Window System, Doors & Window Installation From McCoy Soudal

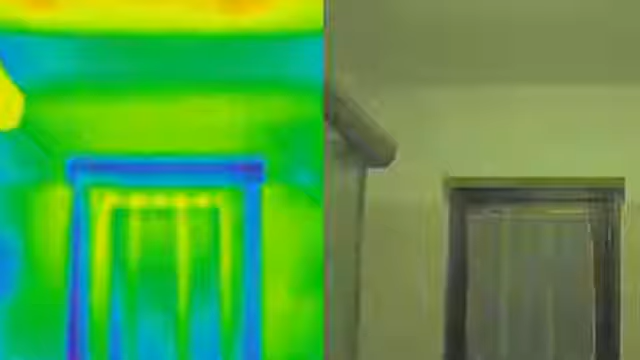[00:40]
Well fitted windows are essential when it comes to air tightness and for the continuity of the insulating external skin.
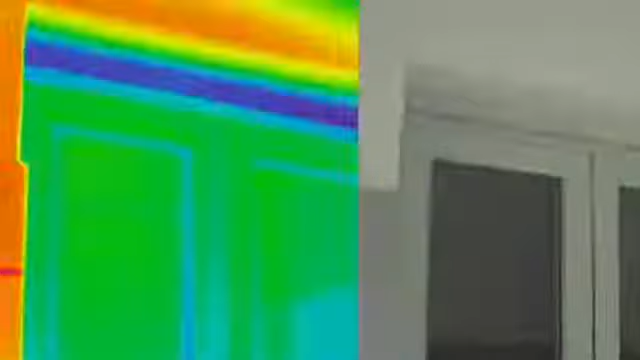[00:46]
A lack of high quality sealant material leads to valuable heat being lost around window frames.
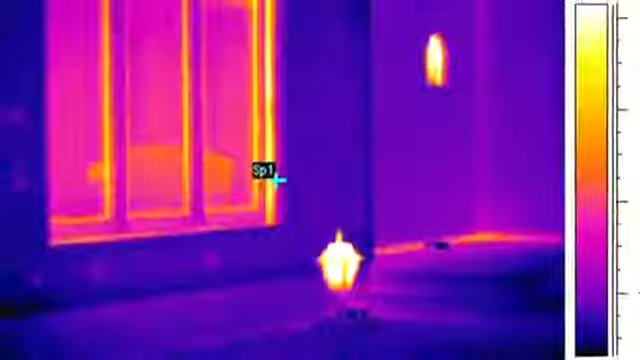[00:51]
What's more there's a high risk of condensation in such areas